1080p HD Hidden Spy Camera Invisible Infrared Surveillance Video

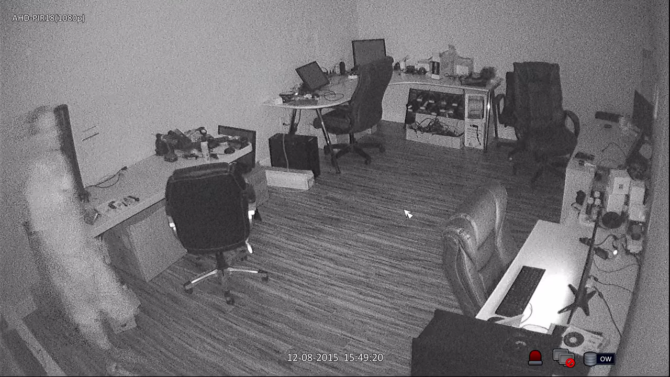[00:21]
When I turn the lights off, the camera engages its built-in infrared LEDs so that it can see in complete darkness. When I turn this monitor off, there is now zero light in this room. This motion detector camera uses a special type
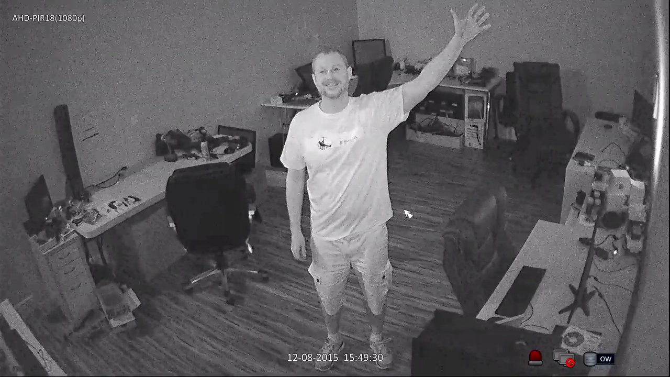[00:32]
of IR LED that does not emit a red glow like traditional infrared cameras. People that enter this room will have no idea that surveillance video is being recorded. I am going to turn this monitor back on so that I can safely make my way back over to the light switch. When I turn the lights on, the camera disengages the infrared night vision mode and records in color once again.